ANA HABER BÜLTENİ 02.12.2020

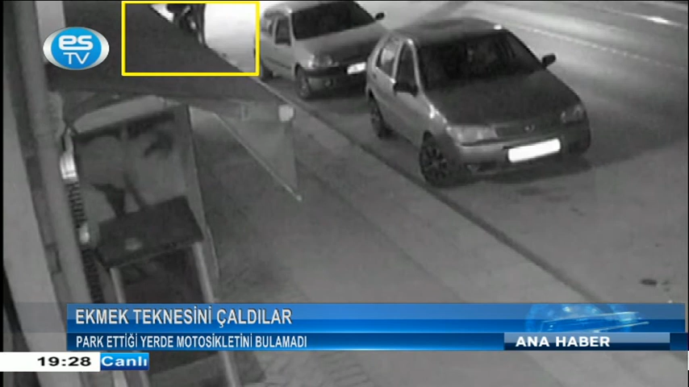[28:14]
üç hırsızın direksiyon kilidini kırarak sabah saat 5-10 sıralarında motosikleti götürdükleri anlaşıldı. Polis işlemlerinin ardından talihsiz motosiklet sahibi Demiral, olayı anlatırken motorun kendi için anlamından ve öneminden de bahsetti.